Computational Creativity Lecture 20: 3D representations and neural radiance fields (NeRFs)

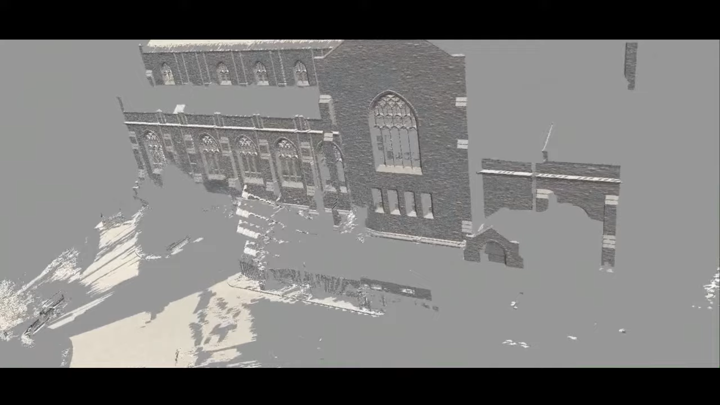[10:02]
So here's an example of kind of like this virtual fly through around the VCC. And the cool thing is that these LiDAR scanners, just as a side note,
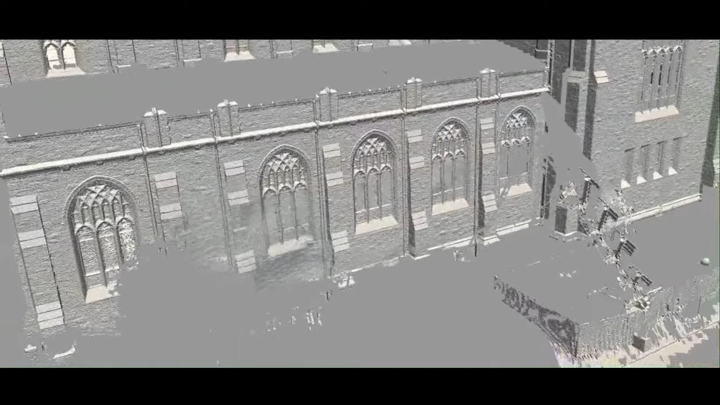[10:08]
can be like millimeter or submillimeter accurate, right?
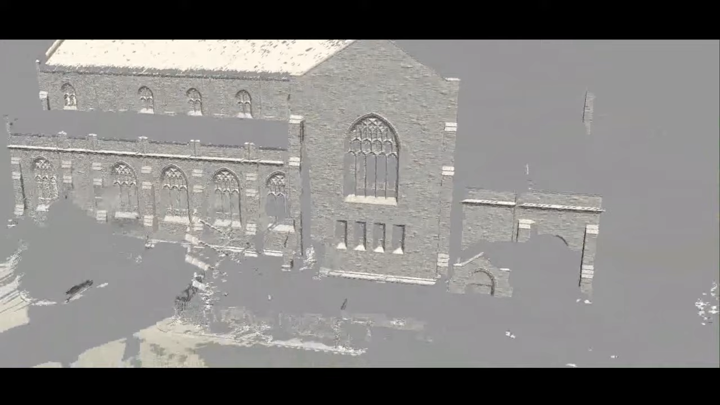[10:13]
So even though we're, you know, hundreds or maybe like 100 meters away from the surface of this building, we're still getting like brick level texture on this device, right?
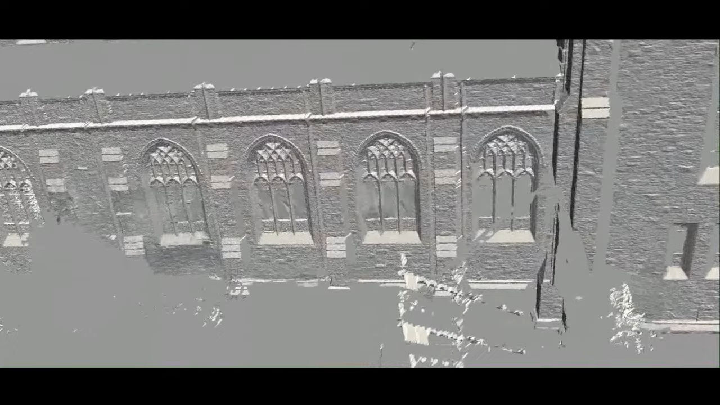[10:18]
And so other ways of acquiring media along this lines are like structured light scanners.
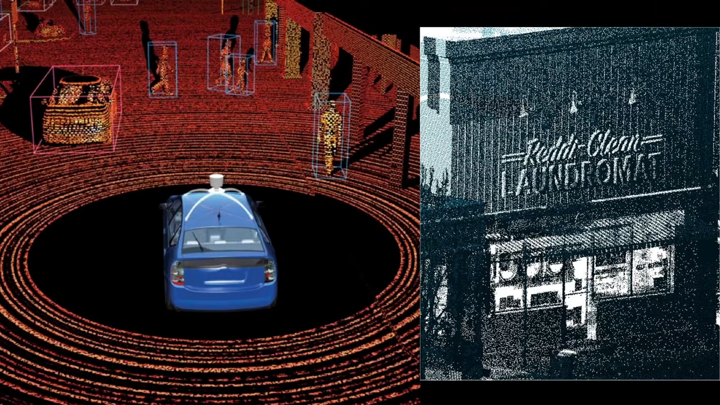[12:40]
if you look at this image, for example, this is not really, I mean, you can fix this with different kinds of scanning.